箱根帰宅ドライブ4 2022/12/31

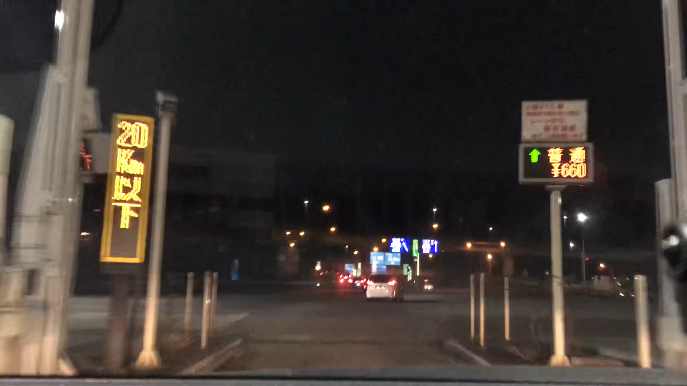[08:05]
八王子町田方面行かないと横須賀行くのかおめえ 間違えた。ここだ、ここで左だ。ダメダメ、毎回迷うんです。
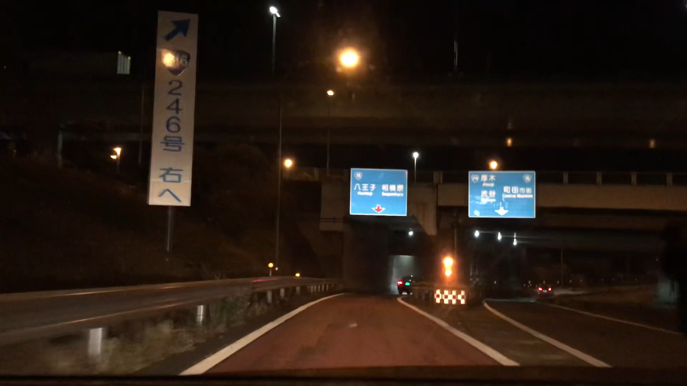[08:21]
保土ヶ谷バイパス送られちゃう多分。そうだ、ここで左だ。前ここ道なかったんだよな、そうだそうだ、思い出した。そう、これ狭くなるじゃん。